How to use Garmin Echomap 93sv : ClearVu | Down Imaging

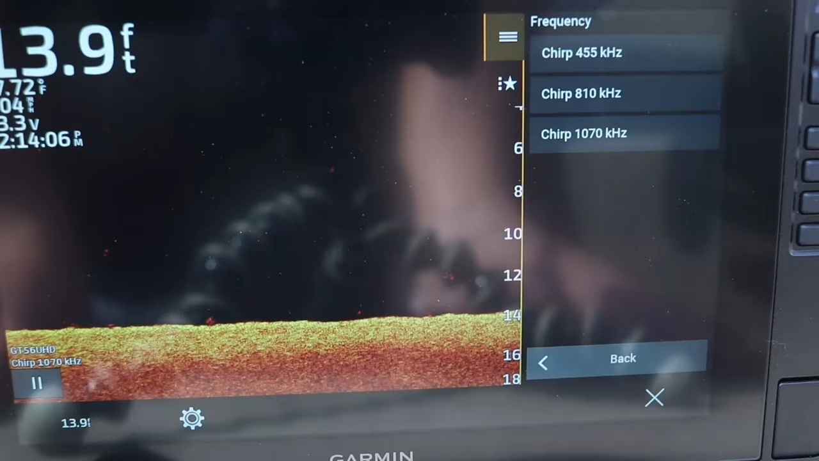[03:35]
On screen: depth 13.9 ft
You're gonna lose clarity, because what your unit is trying to do, is trying to gather data from the lake bottom, or the river bottom, and try to put it into this nine inch screen.
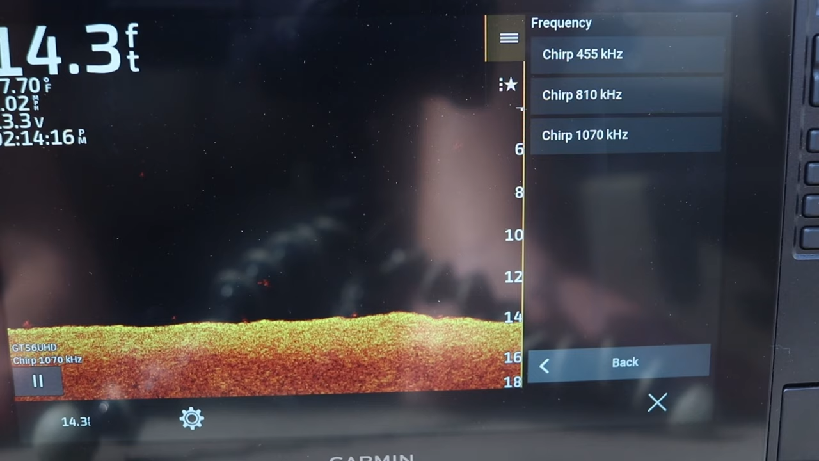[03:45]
On screen: depth 14.3 ft
So, there's only so many pixels that this unit has. So, as you go up in frequency, typically most people leave it on, whoops, leave it on this 1.07 MHz, your Ultra HD. It's gonna be a narrower beam, but your image is gonna be pretty crisp and clear. I'm not saying that the 455 isn't valuable.
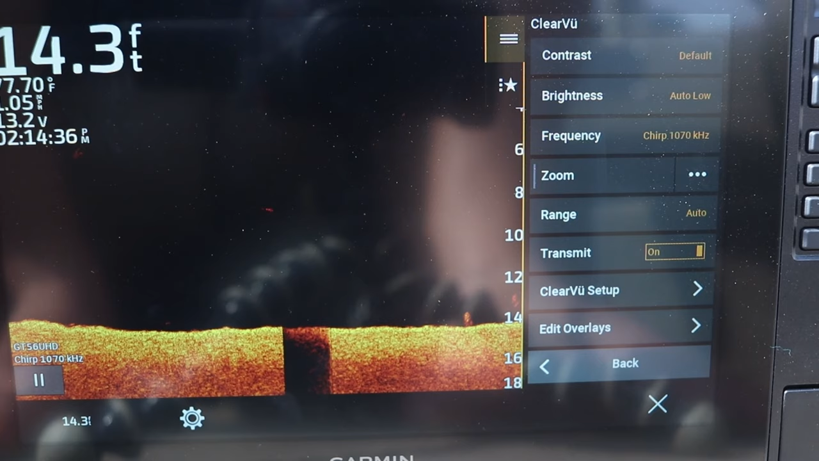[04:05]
On screen: depth 14.3 ft
You can play around with it. It's gonna give you a little bit wider of a beam angle, or beam width, when you're looking left and right at the bottom. But, I typically just use it UHD. I typically just run the UHD, the 1.07 MHz. It's gonna give a crisp, clear image of the bottom. And if you need to view left and right, we can always go to our side view screen. And again, we have the zoom function.
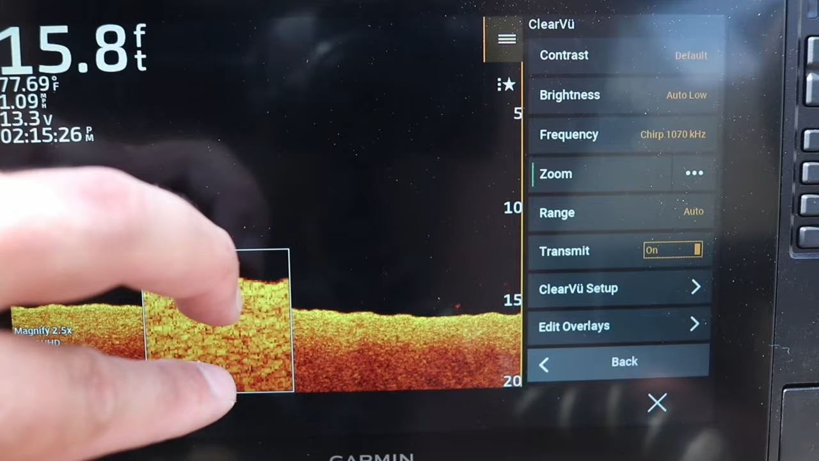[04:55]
On screen: depth 15.8 ft, water 77.69°F
And it just gives me kind of a magnifying glass of what I'm looking at. You can actually pinch the screen, and it'll zoom in a little bit further. And you can pinch it all the way, and it'll turn it off. And if you ever just wanna quick pull up a box, you can just kinda pinch the screen like you're on Google Maps, and just kinda scrolling around.
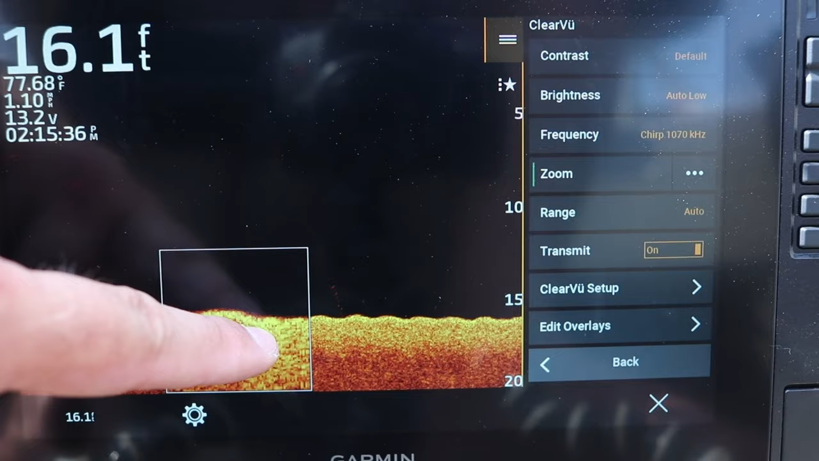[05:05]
On screen: depth 16.1 ft, water 77.68°F
And there's a fish on the bottom right there. Whoops. Let's see if we can get it. It's gonna come into view right here. Yup.
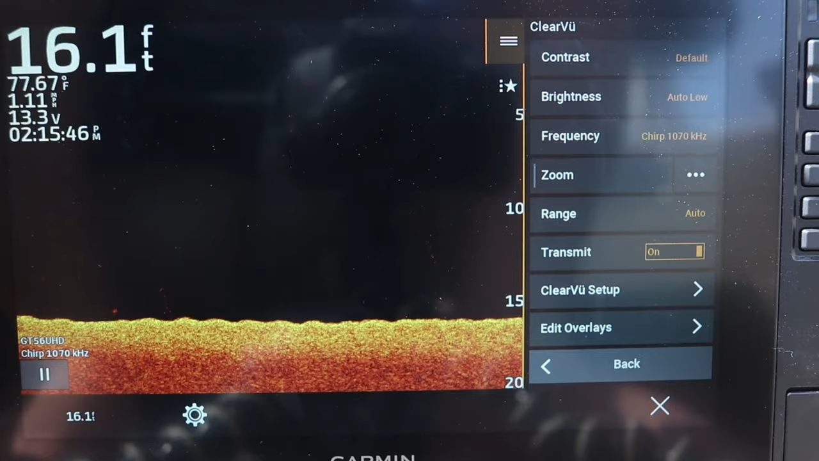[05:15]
On screen: depth 16.1 ft, water 77.67°F
You can also turn the zoom on, click these three buttons that are next to it. Let's see if we got that. These three buttons here.
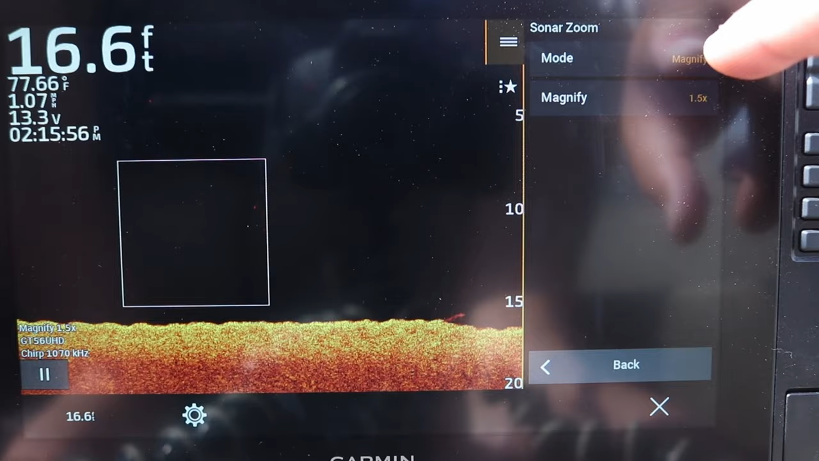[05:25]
On screen: depth 16.6 ft, water 77.66°F, speed 1.07 mph
And it'll say what mode do you want. It'll give you a magnify mode, which we want here.
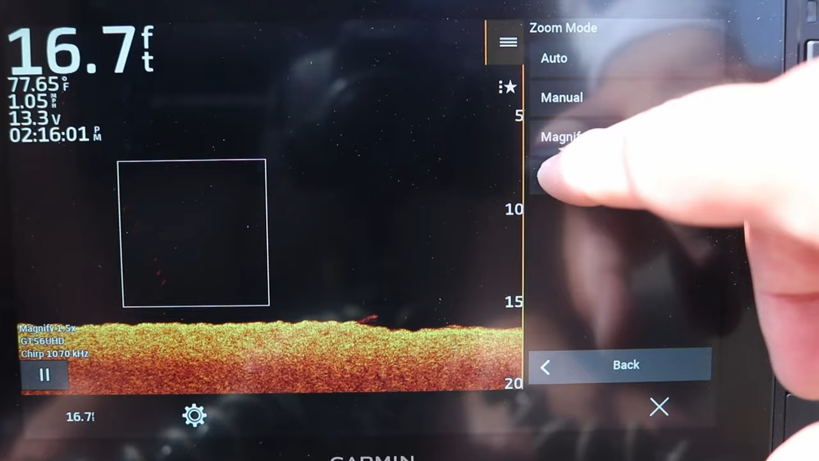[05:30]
On screen: depth 16.7 ft, water 77.65°F, speed 1.05 mph
It'll give you a bottom lock, which will zoom into the bottom.
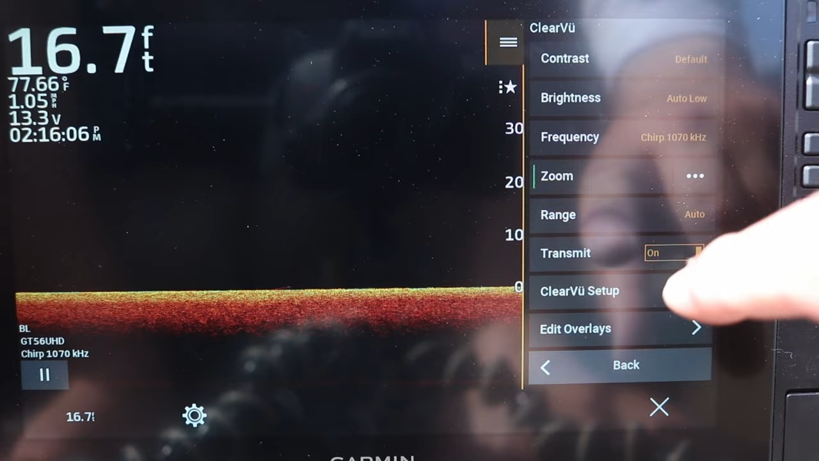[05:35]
On screen: depth 16.7 ft, water 77.66°F, speed 1.05 mph
And we can set what we want, as far as how far zoomed in we wanna be.
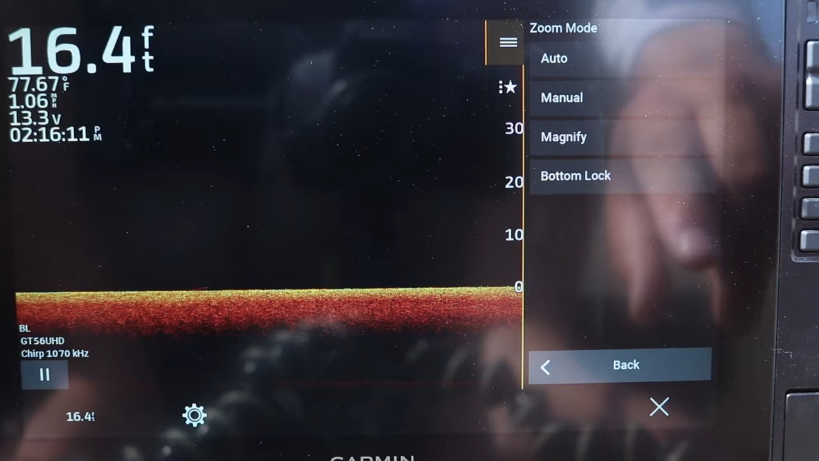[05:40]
On screen: depth 16.4 ft, water 77.67°F
I typically like magnify, especially since I'm fishing for crappie. If I run into a brush pile or something, and I wanna zoom in, or if I find a tree, I wanna zoom in and see if there's actually some fish stacked on it. That magnify option is by far the best bet to really figure out if there's fish on a piece of cover. We have our range.
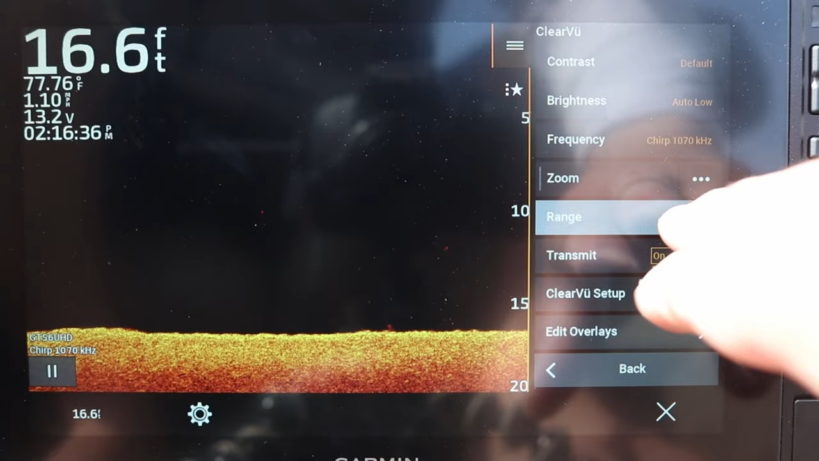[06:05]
On screen: depth 16.6 ft, water 77.76°F
Typically I leave this on auto because I don't normally fish deeper than about 30 feet. If you fish deeper than 30 feet, you might wanna set your manual settings to something different. But I usually just leave it on auto because most of the lakes and rivers I fish are usually shallower than 30 feet, 40 foot at the most.
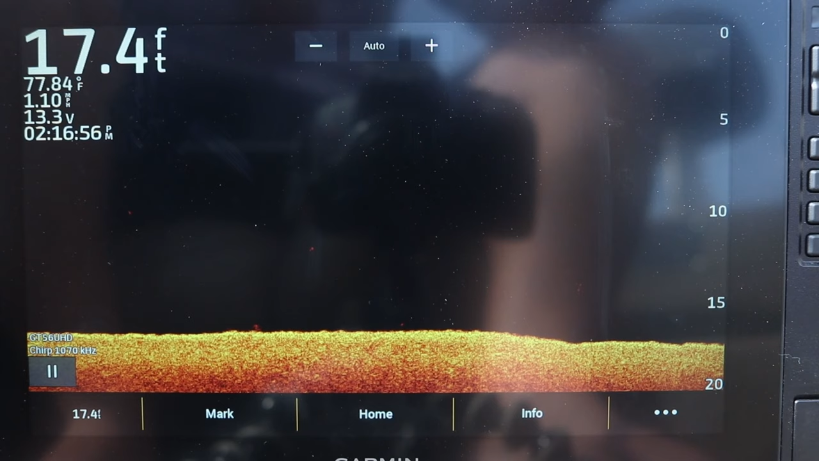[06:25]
On screen: depth 17.4 ft, water 77.84°F
But if you fish some of the big reservoir systems and you're fishing 50, 60 feet of water or deeper, you might wanna manually set your range. You can turn the transducer on and off. If you're not really using it, you're up there fishing, you can actually turn things off. And then we can go to our clear view setup. Now this will give us our menu. And again, we got our scroll speed. Now again, the top unit. Let's go back.
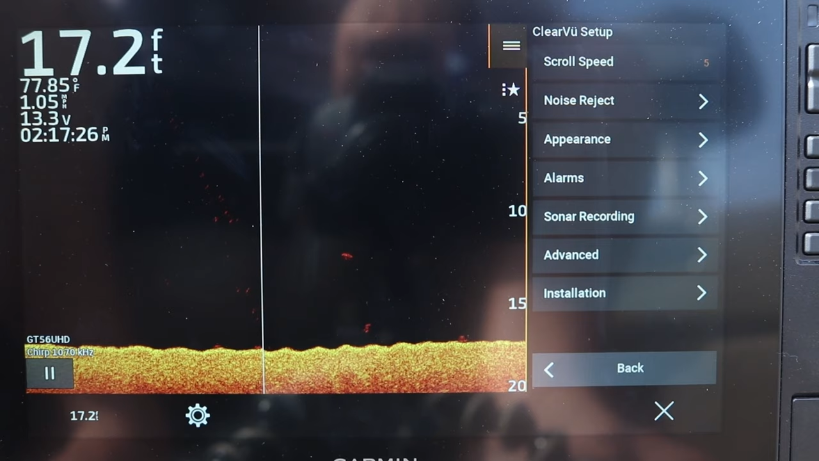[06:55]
On screen: depth 17.2 ft, water 77.85°F, speed 1.05 mph
So again, here we have a list of our clear view setup menus. The top one is our scroll speed. So similar to our 2D sonar, this basically just how fast the unit delivers data from right to left across the screen. So if I slow this all the way down to one, it's gonna just crawl across the screen very slow paced from right to left. If I crank this all the way up to 10, you can see that thing is really starting to move across the screen. I typically just leave it on default. It works for me.